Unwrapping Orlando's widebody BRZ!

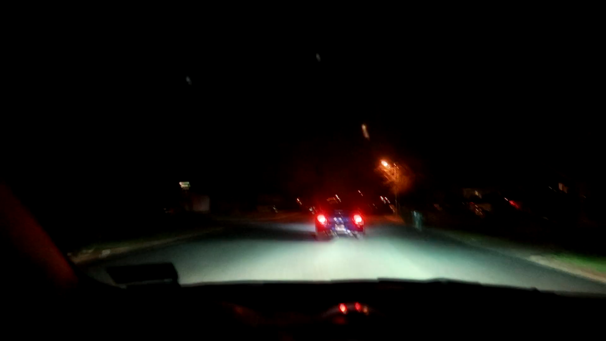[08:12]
Alright, so right now we're just gonna head for some late night food and drinks. And Orlando's driving his Subaru STI, his Blobby, right in front of me. The other guys left. I haven't actually seen his Blobby before, so it's pretty cool to see it in person as well as driving. So I'll show you guys hopefully later once we are parked. Hopefully we get a little better lighting.